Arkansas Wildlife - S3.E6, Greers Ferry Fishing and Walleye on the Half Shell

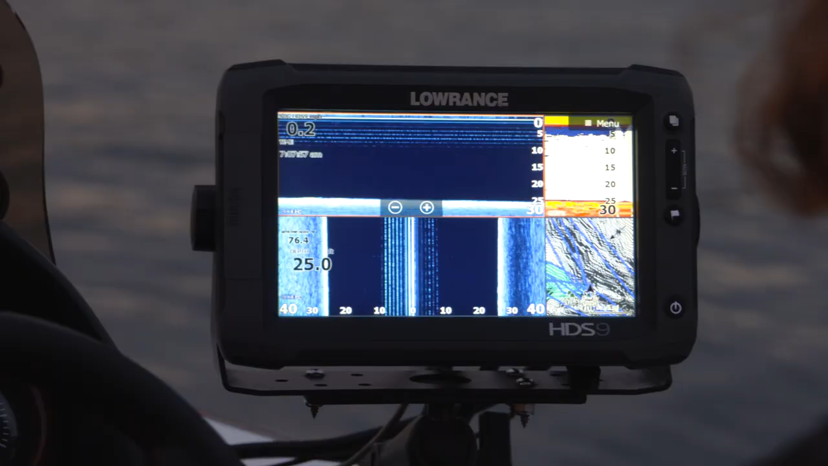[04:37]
to the fish, and in some cases see the fish make a move to the bait before he ever hits it.
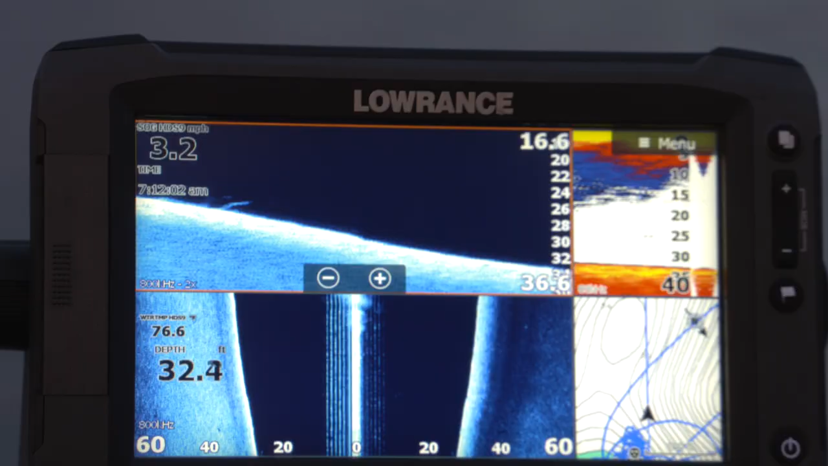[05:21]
On screen: depth 32.4 ft, speed 3.2 mph
If it doesn't say they're here, they ain't here. And after fishing with him, you can see why.
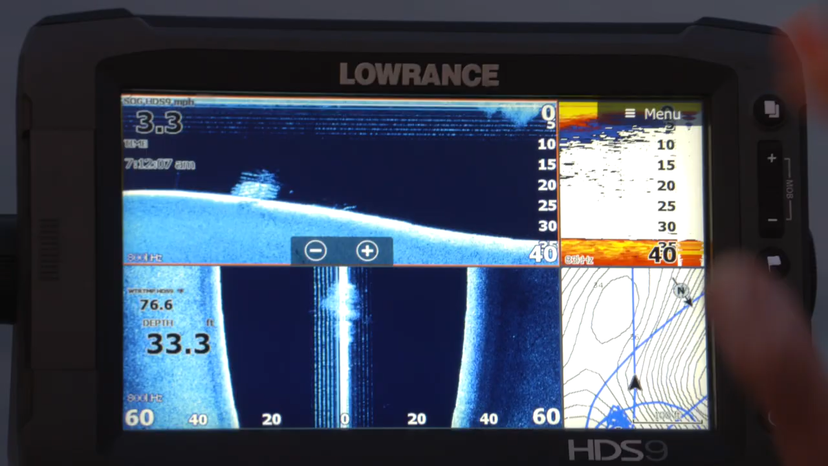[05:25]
On screen: depth 33.3 ft
In some cases, he'll actually tell you we're fishing for this fish right here on the screen.
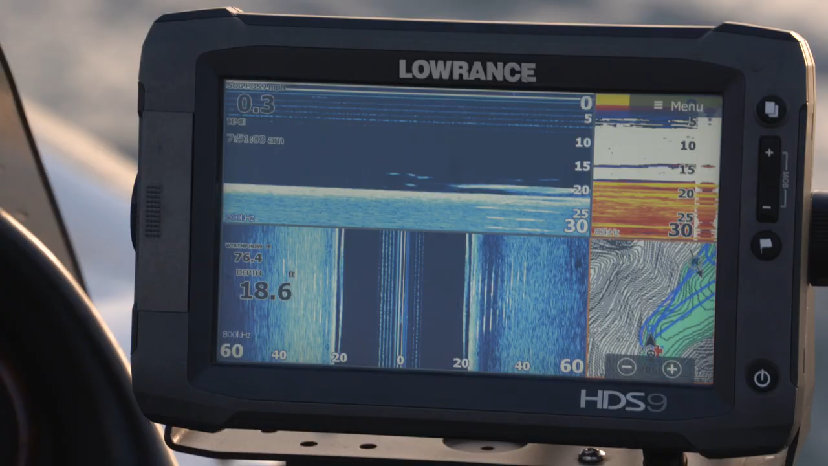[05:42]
but you're actually looking at that fish on the screen, and you can tell sometimes when he's going to make a move towards your bait. It's really pretty incredible to fish like this.
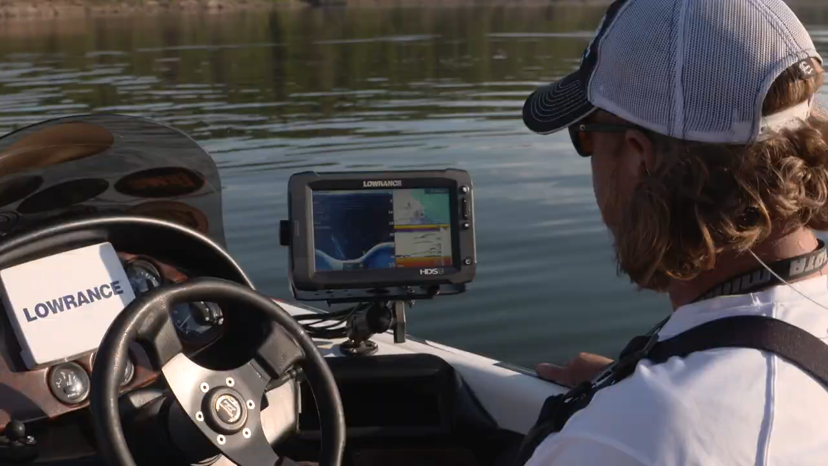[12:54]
That is a wad of fish.
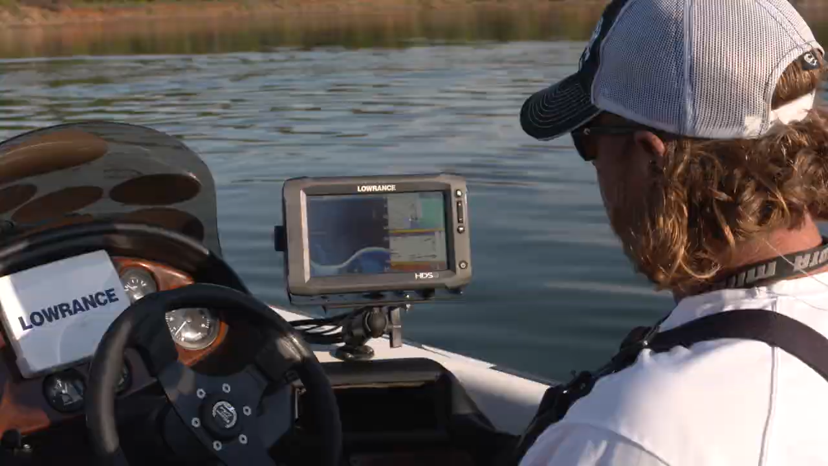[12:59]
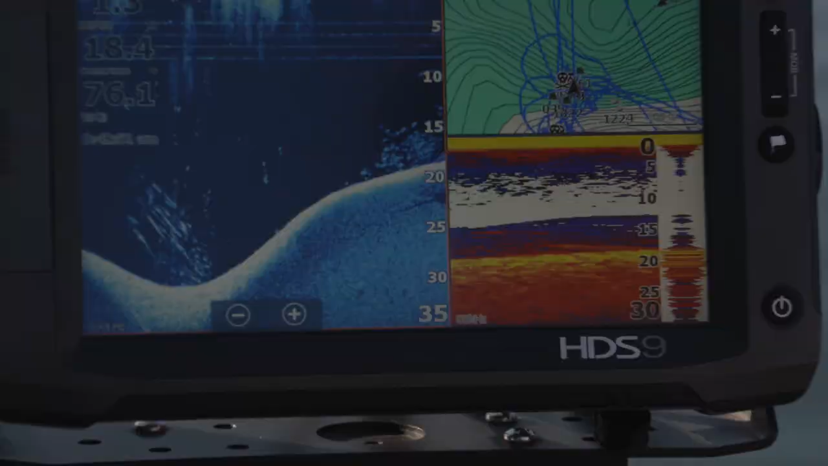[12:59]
I mean nothing but a solid wad of fish.